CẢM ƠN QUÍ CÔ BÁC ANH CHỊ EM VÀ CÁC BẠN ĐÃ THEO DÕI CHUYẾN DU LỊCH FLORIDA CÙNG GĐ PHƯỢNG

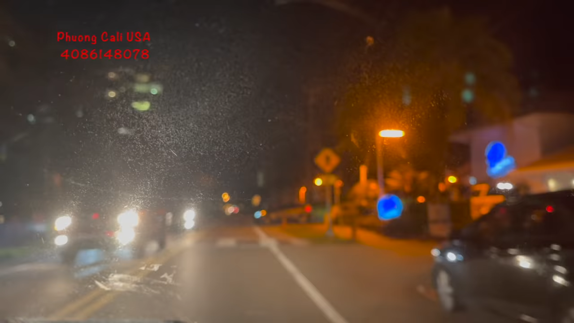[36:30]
buổi tối có nhiều người, người ta đi bộ rất là nhiều nè, đèn hai bên rồi. Ở đây á là Phương thấy hình như cảnh sát á như đèn đỏ đèn xanh nó khác ở bên Phượng, đèn đỏ bên đèn xanh bên đây nhiều. Rồi hai bên nó là cây cối xanh luôn. Rồi chồng Phượng giờ hiện giờ là chạy xe bị lạc đường rồi.